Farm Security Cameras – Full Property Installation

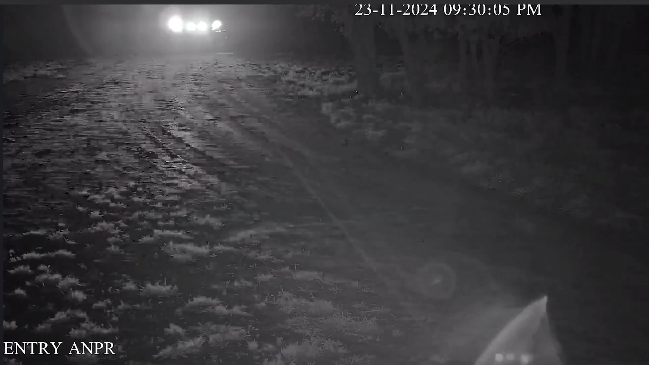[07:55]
it's still going to punch through and get that number plate. Next to it, you'll see our standard bullet camera.